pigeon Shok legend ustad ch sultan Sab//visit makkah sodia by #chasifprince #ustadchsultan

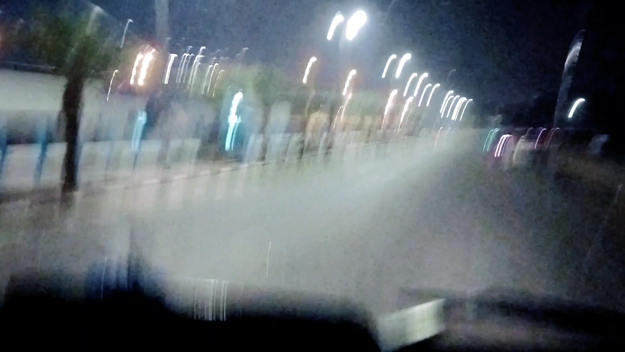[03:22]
कितने नीट एंड क्लीन इन्हां दे रोड ने। इस टाइम असीं पानी गड्डी दे विच पार लिया है मतलब। तो तुसीं सामने भी देख रहे हो
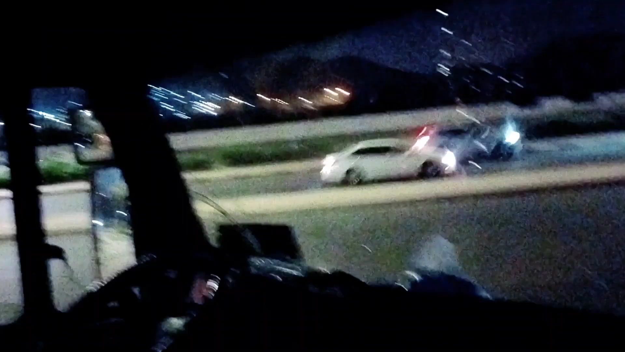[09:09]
ਜੀ ਦੋਸਤੋ, ਇੱਕ ਗੱਡੀ ਅਸੀਂ ਪਾਣੀ ਦੀ ਦੇ ਜਾਂਦੀ ਹੈ, ਅਤੇ ਦੂਸਰੀ ਗੱਡੀ ਹੁਣ ਜਾ ਰਹੇ ਹੁਣ ਸਾਊਦੀਆ ਦੇ ਪਿੰਡ ਜਾ ਰਹੇ ਹਾਂ, ਪਿੰਡ ਦਿਖਾਉਂਦੇ ਹਾਂ ਤੁਹਾਨੂੰ।
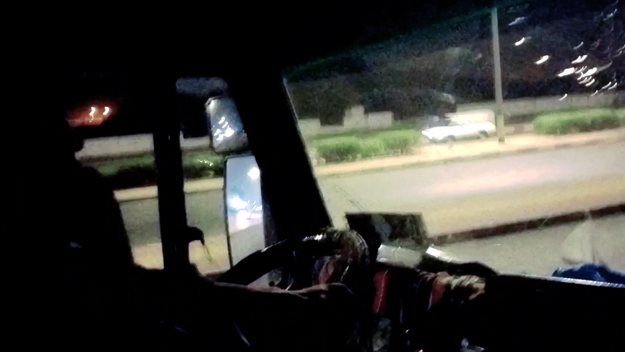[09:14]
ਇਹ ਜੀ ਮੇਨ ਰੋਡ ਆ ਗਿਆ, ਭਾਈ ਗੱਲ ਕਰ ਰਿਹਾ ਅਰਬੀ ਨਾਲ।
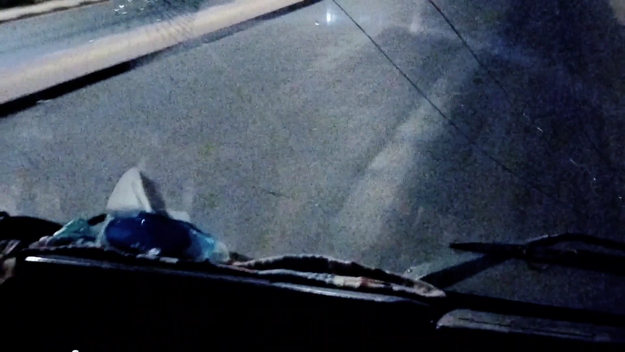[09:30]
ਬਹੁਤ ਤੇਜ਼ ਰਫਤਾਰ ਗੱਡੀਆਂ ਚੱਲਦੀਆਂ, ਜਿਹੜਾ ਬੰਦਾ ਸਲੋ ਚਲਾਉਂਦਾ ਉਹ ਕਹਿੰਦੇ ਪਾਗਲ ਆ। ਇੱਥੇ ਇਹ ਅਸੂਲ ਆ, ਵੱਧ ਤੋਂ ਵੱਧ ਫੁਰ ਗੱਡੀਆਂ ਜਾਂਦੀਆਂ।
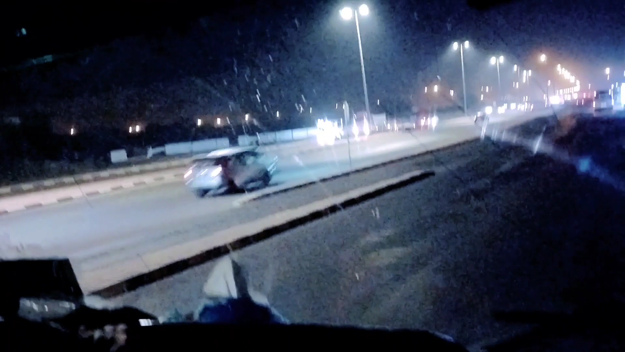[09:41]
ਦੇਖੋ ਬਹੁਤ ਇਹਨਾਂ ਦਾ ਵਧੀਆ ਨਿਜ਼ਾਮ ਆ, ਔਰ ਇਹਨਾਂ ਦਾ ਜਿਹੜਾ ਬਿਜਲੀ ਸਿਸਟਮ ਆ ਉਹ ਵੀ ਅੰਡਰਗਰਾਊਂਡ ਹੈ, ਟੋਟਲ ਪਹਾੜ ਕੱਟ ਕੱਟ ਕੇ ਰਸਤੇ ਬਣਾਏ ਹੋਏ ਆ।
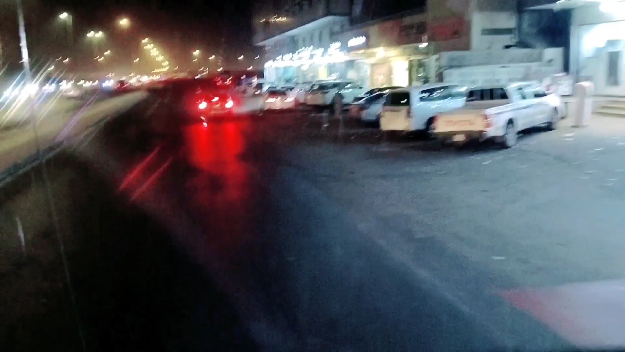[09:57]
ਦੇਖੋ ਜੀ ਗੱਡੀਆਂ ਹੀ ਗੱਡੀਆਂ ਖੜੀਆਂ ਨੇ ਭਰਾ।